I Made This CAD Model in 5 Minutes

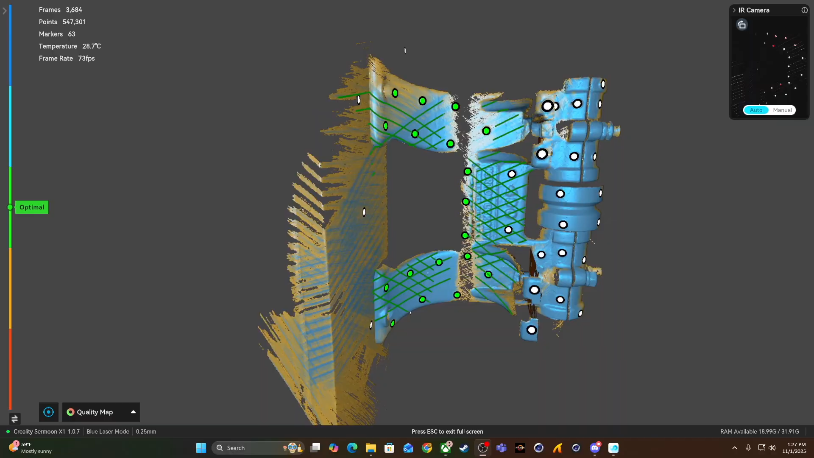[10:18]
Here, you can see the object, and you can see what appear to be different colored lights all over the object that we're scanning.
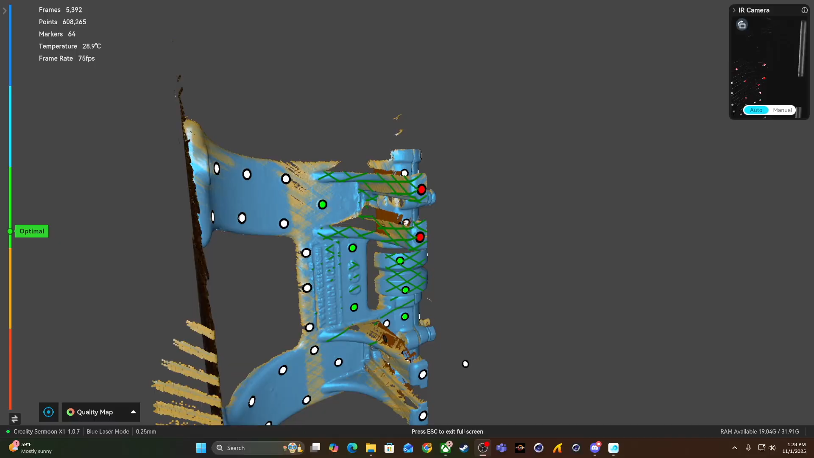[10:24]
Those are actually the locating dots that we placed all over the object.
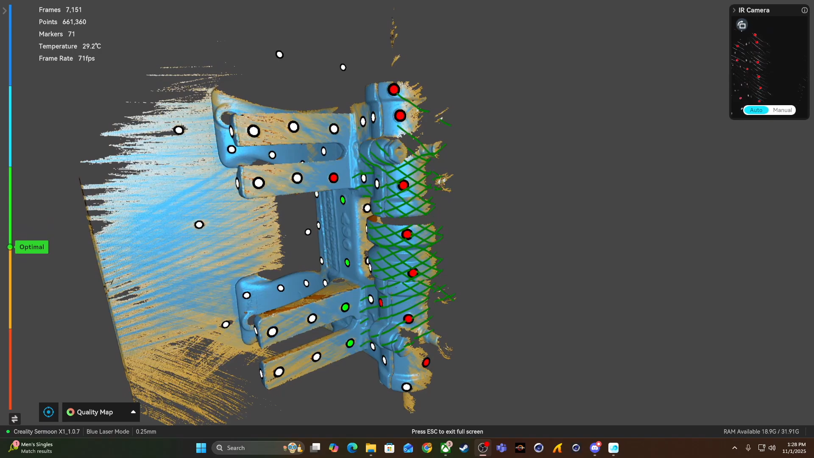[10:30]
And you'll see that the color of these dots will change,
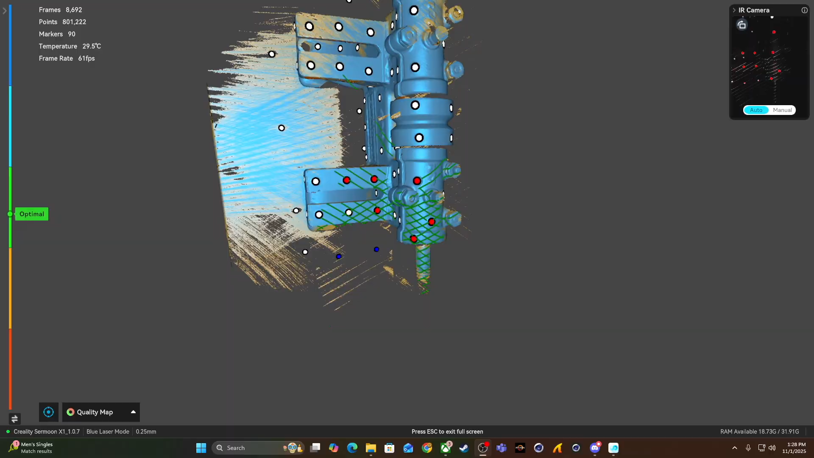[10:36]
and they will actually change from white to yellow, blue, green, red,
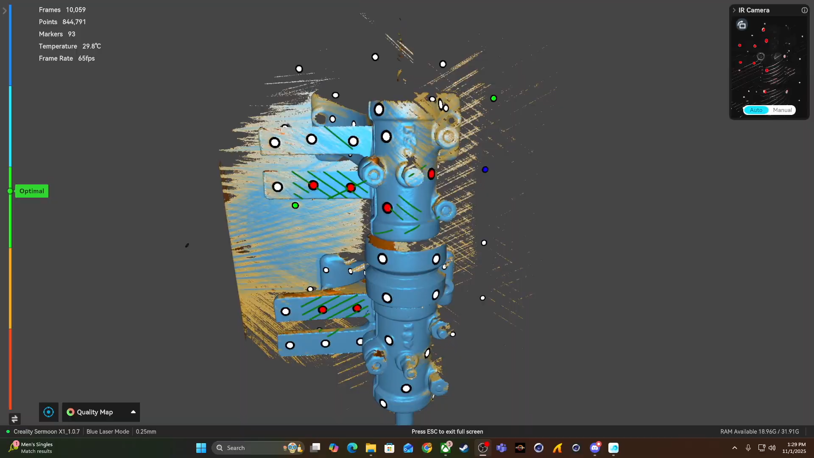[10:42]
depending on the quality of the scan that you're getting for whatever surface that particular dot is attached to.
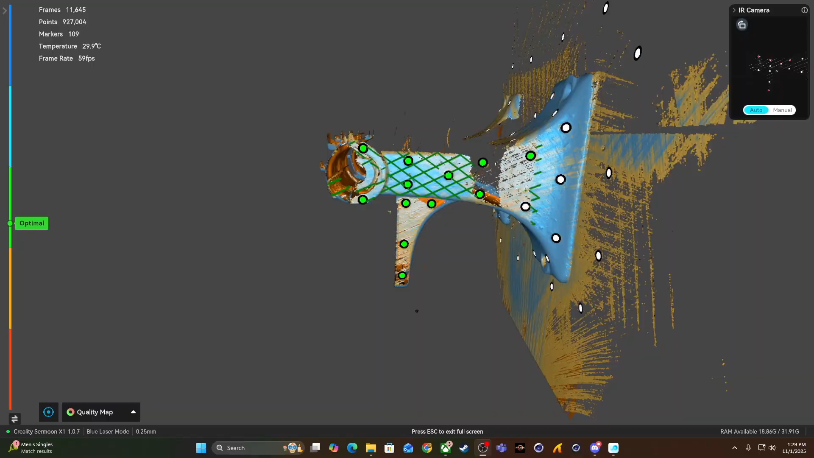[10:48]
You'll also notice that there is a bar along the left-hand side of the screen, and the colors on that bar correspond to the colors on the dots.
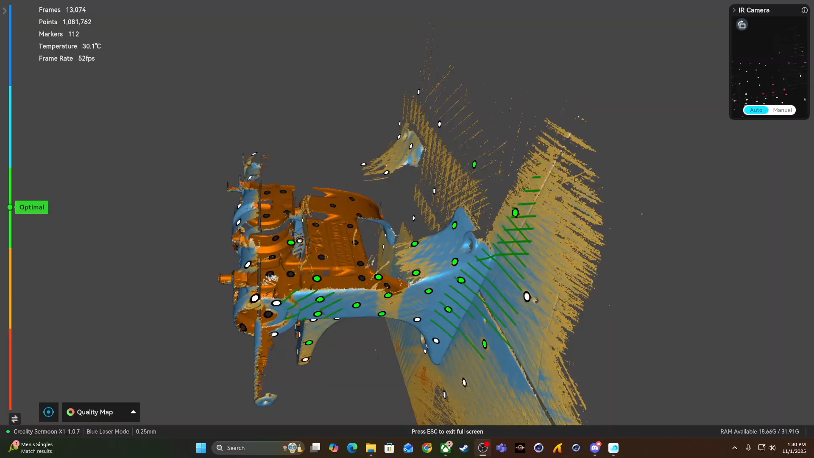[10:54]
And it's basically just telling you to either move the scanner closer or further away
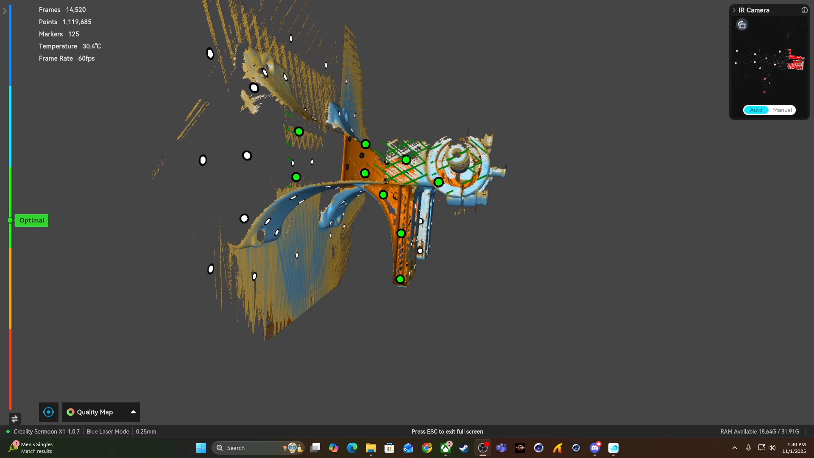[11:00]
from whatever surface you're scanning in order to get the dots to turn green and to get a good scan of that surface.
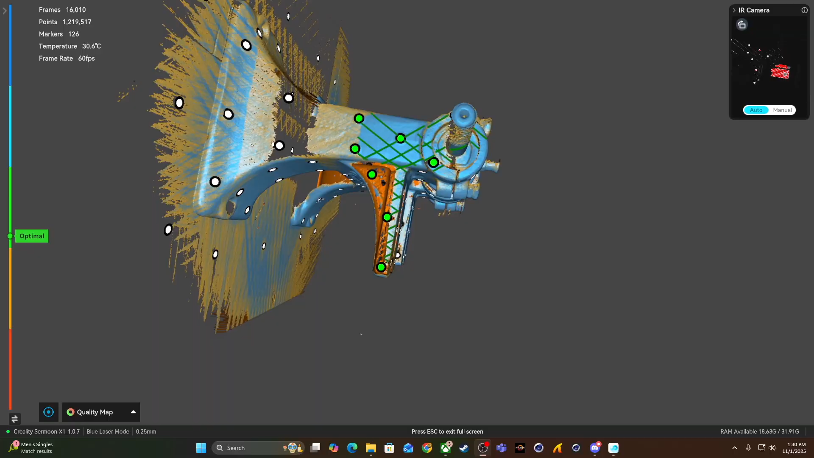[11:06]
And from here, you basically just repeat this process until you get all of the little dots to turn green and you get the entire object scanned.
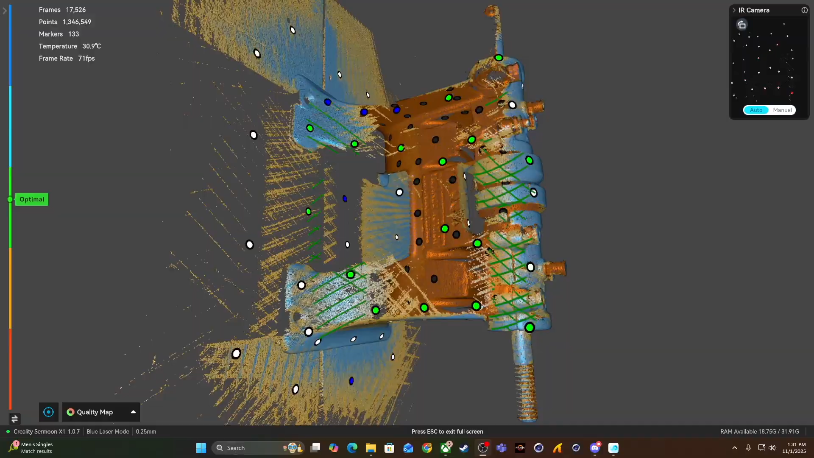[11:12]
Once the object is all scanned in,
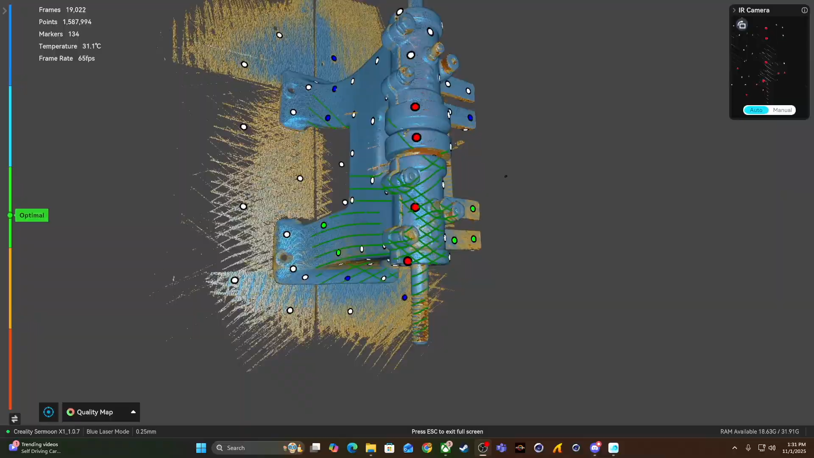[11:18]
it looks good and is an accurate representation of whatever it is that you're trying to scan, you're good to go and you can end the scan.
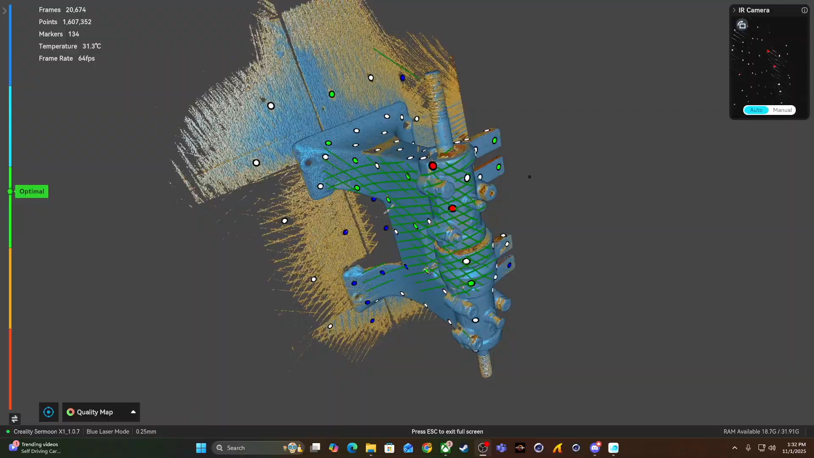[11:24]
And there we have it, our very first 3D scan. And, you know, I gotta say, I am legitimately impressed with this.
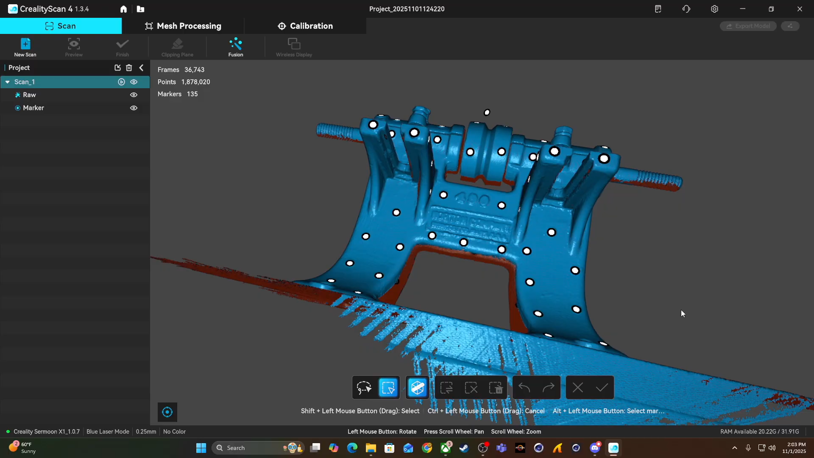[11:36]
And let's keep in mind, I have absolutely no idea what I'm doing.
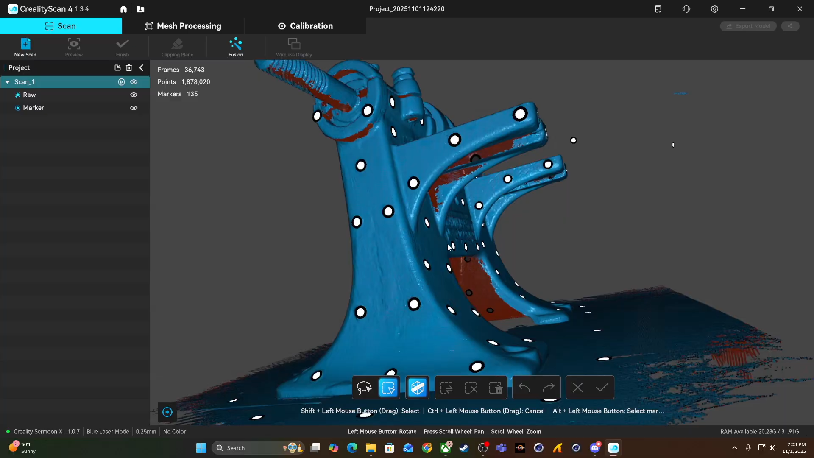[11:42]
I have never even seen a tool like this before in my life, let alone used one. And these are the results that I was able to get just by following the prompts that were given to me by the software.
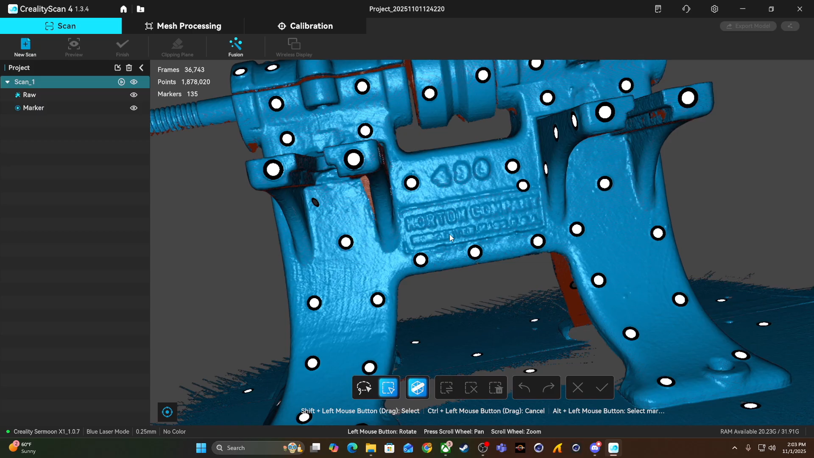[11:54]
I mean, if we zoom in here, we can see that it was, of course, able to pick up all of the text on the casting.
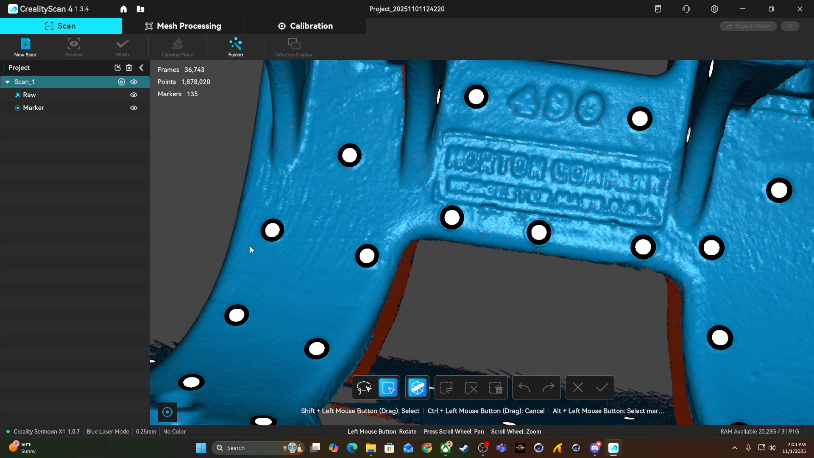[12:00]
But if we look closer, we can see that it was actually able to pick up the surface textures in the casting.
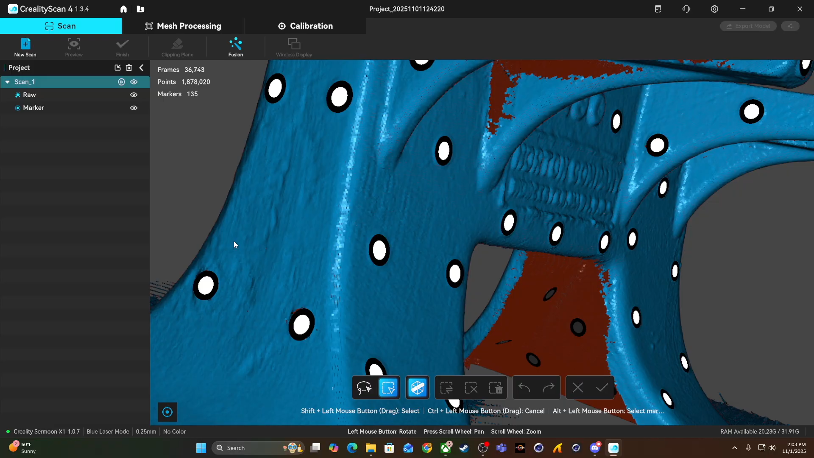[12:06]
The level of detail is just incredible.